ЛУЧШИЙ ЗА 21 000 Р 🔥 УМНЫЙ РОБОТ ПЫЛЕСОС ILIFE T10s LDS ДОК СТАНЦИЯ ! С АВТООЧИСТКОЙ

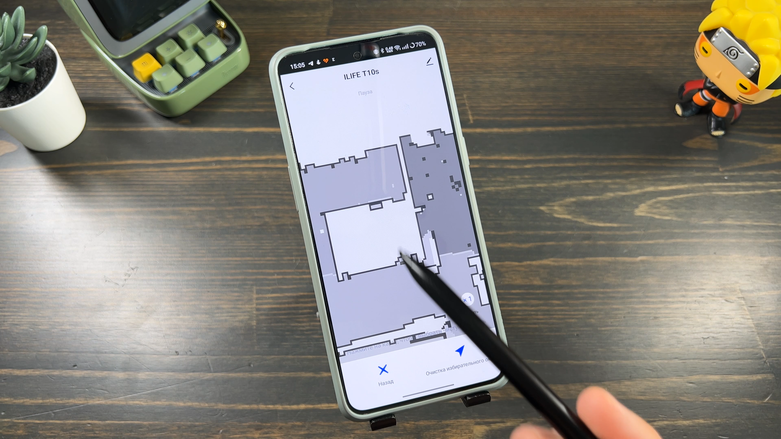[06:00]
разделить на зоны устанавливать запретные зоны и выбрать количество проходов разделение зон
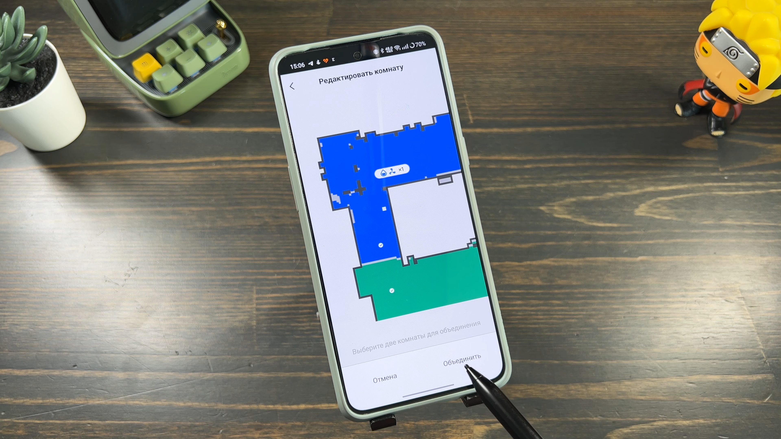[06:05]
не работает настройках можно воспользоваться ручным управлением которое также бесполезно